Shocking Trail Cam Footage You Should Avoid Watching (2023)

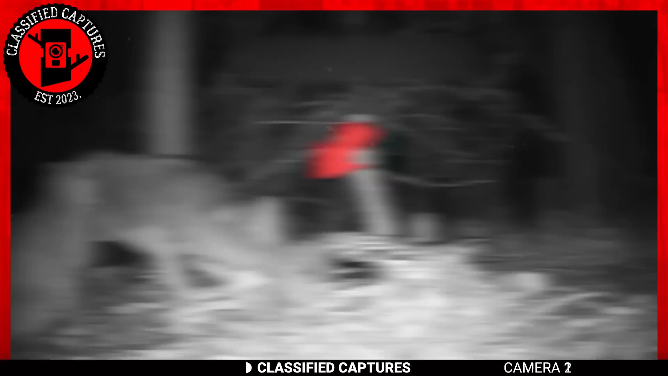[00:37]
This trail cam footage caught sight of the two animals fighting over a meal.
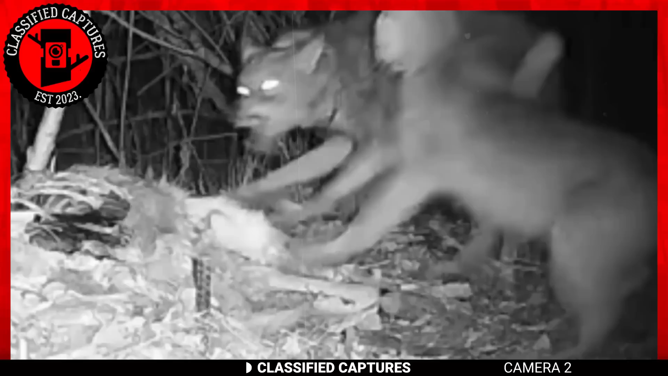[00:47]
The coyote has had enough at this point and didn't mind making the bobcat a part of its meal.
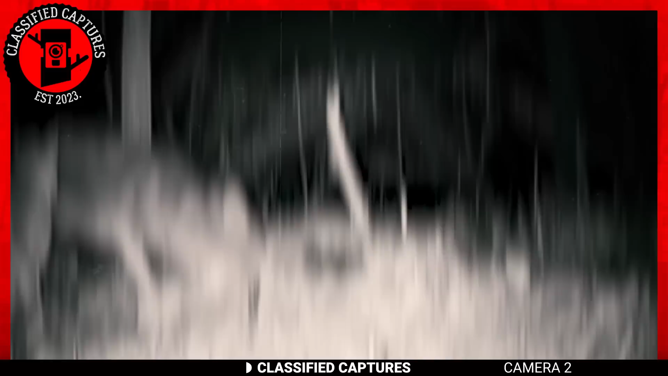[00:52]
Recognizing this, the bobcat did what any self-respecting bobcat would do.
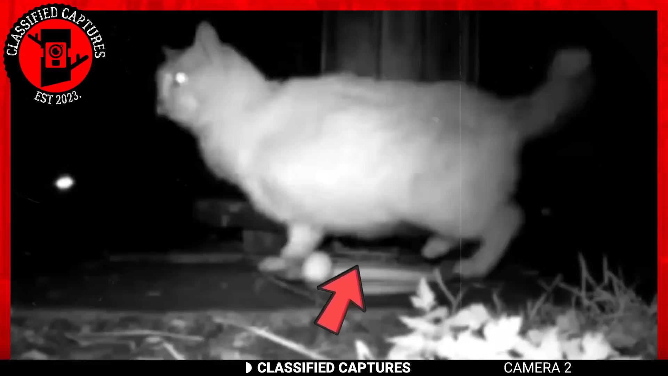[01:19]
This fox found that out the hard way. It visited Monsieur Pussycat's territory to steal an egg. Eggs are some of the favorite things foxes like to eat. But today was not going to be business as usual for Mr. Fox. As you can see in the footage, the cat's standing over a plate with what looks to be an egg on it. A fox comes by and attempts to take the egg, but the cat was not going to have any of that.
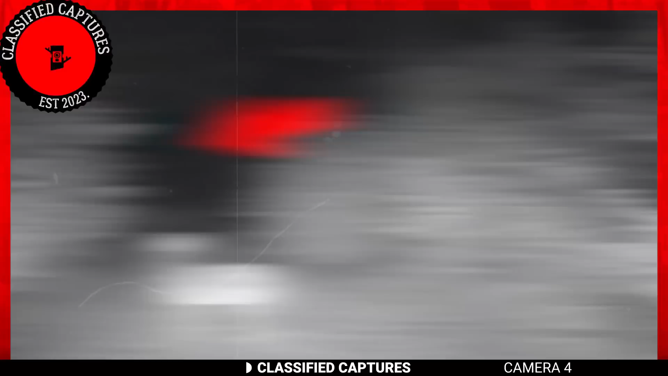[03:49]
There's more. Just behind the fox in the darkness, we see two eyes that appear mysteriously and are about the size of a human.
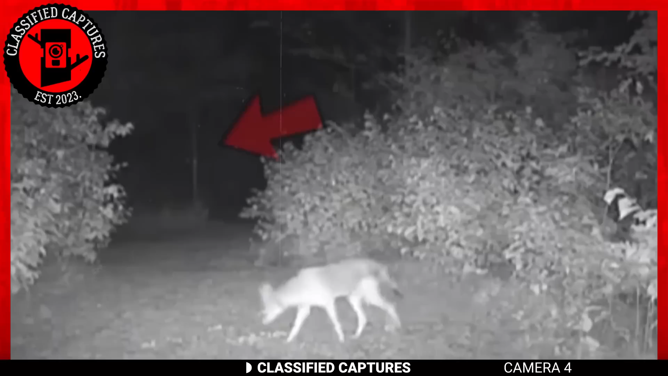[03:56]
The fox notices the mysterious and ominous presence and looks in that direction. It tries to make it out, but isn't sure what to do.
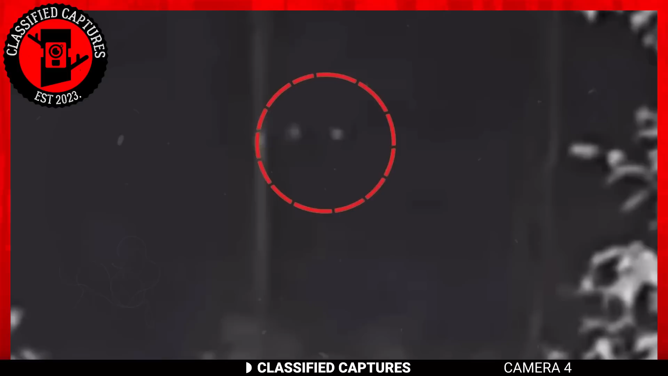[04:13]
Analyzing the footage, I'm very sure the creature is at least 6 feet tall. Could we be possibly looking at another Bigfoot scenario?